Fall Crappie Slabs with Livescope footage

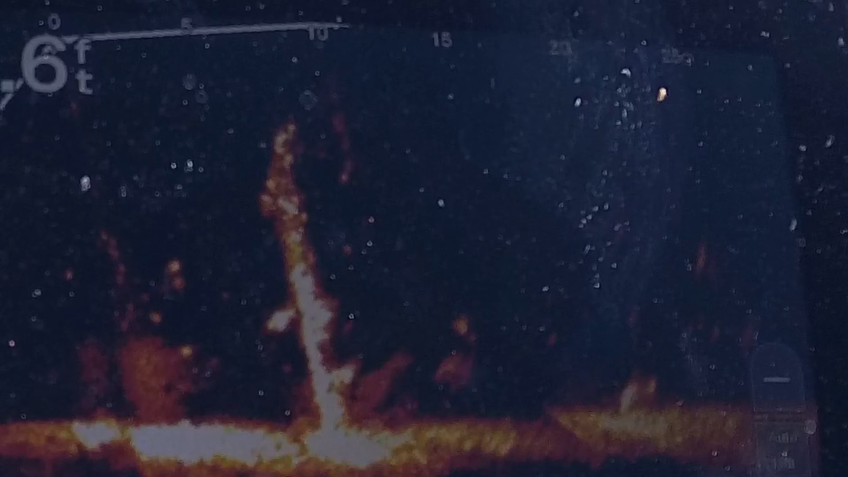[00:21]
Ahora sí, se peló. Ahora sí, se peló.
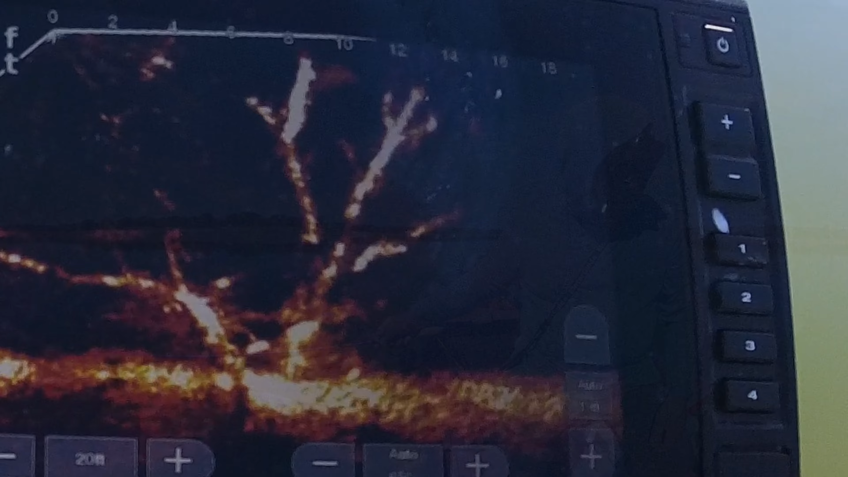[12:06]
Ahí está. Ah, oh, está buena. ¿O qué es? Es otra cosa.
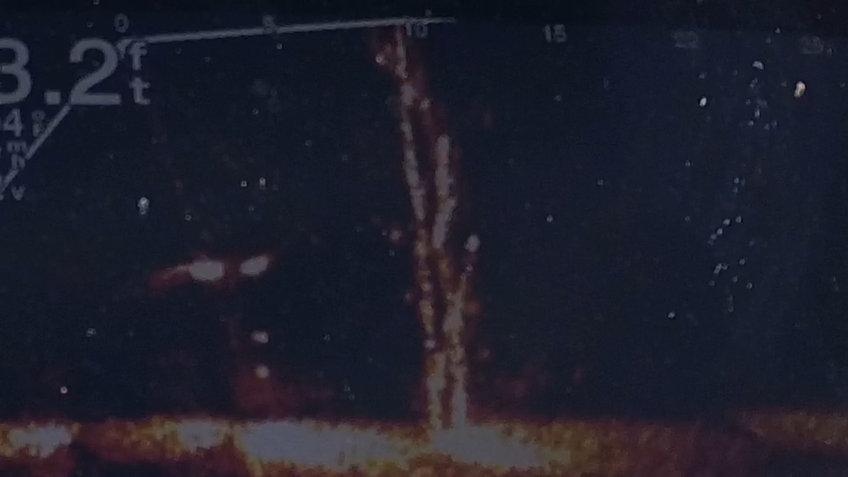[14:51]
Nice. Ahí está. Oh, está bueno.